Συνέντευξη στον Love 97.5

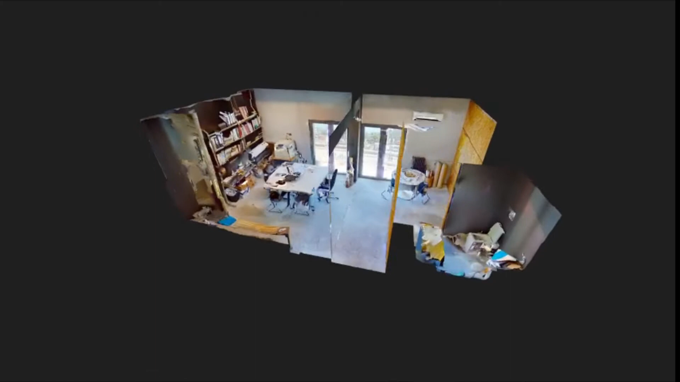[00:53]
για μια απλή φωτογραφική αποτύπωση Μπορώ να κάνω ένα τρισδιάστατο Vitsua Tour, ταξίδι Δηλαδή, εικονική περιήγηση μέσα στο σπίτι Και να το δείξω από απόσταση με ασφάλεια Χωρίς να έσω σε επαφή με τον υποψήφιο Ενοικιαστή ή αγοραστή
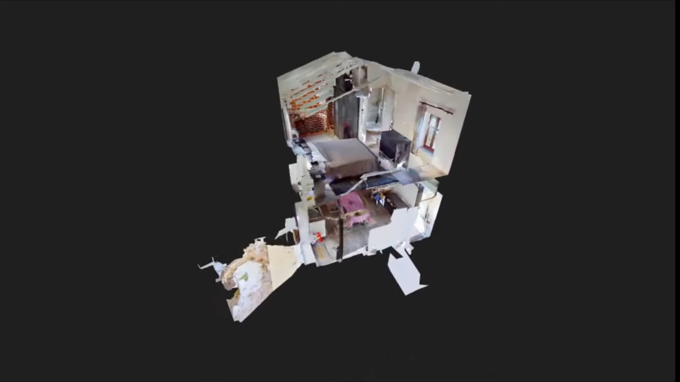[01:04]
Και φυσικά να διαφημίσω την επιχείρησή μου Αν είμαι ξενοδοχείο
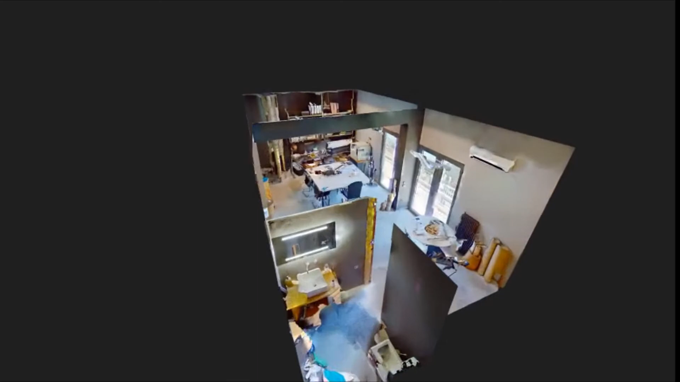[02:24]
Γιατί μπαίνεις και βλέπεις κάθε γωνιά του σπιτιού Κάθε γωνιά του δωματίου του Airbnb Του ενοικιαζόμενου
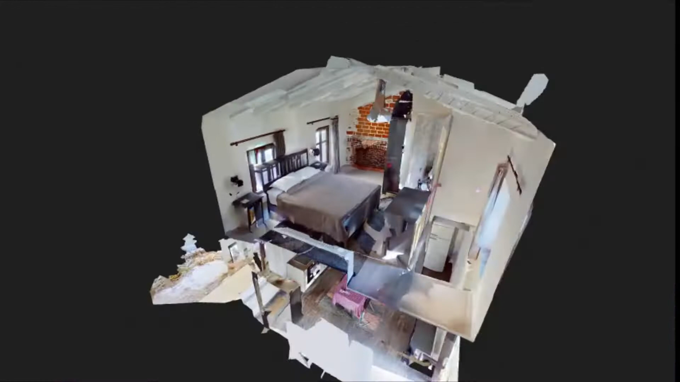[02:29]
Το βλέπεις και ξέρεις ακριβώς που πας Όχι αυτό είδα μια φωτογραφία και μετά μπαίνω μέσα και λέω Α δεν είναι έτσι Δεν ήταν έτσι